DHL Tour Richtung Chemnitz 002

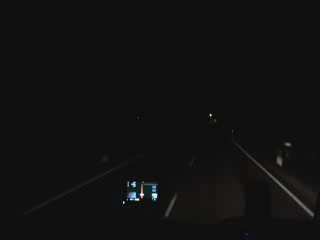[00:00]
Machen wir einen Cut hier. Dann geht's auch weiter. Oh, da ist ein Kreisverkehr. Das ist neu. Passwort, Oberterrasse kommt dann als nächstes.
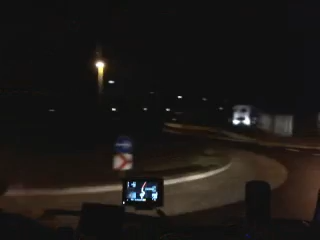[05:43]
Gerade vor uns ist die Feuerwehr. Der Bahnhof von Asfalt.
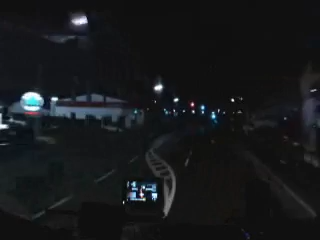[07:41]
Haben wir auch früher geladen, die schneiden plastikröhrlicher. Wir sind am Ortsende auf der linken Seite im Gewerbegebiet. Und da geht es dann links weg Richtung Königsberg,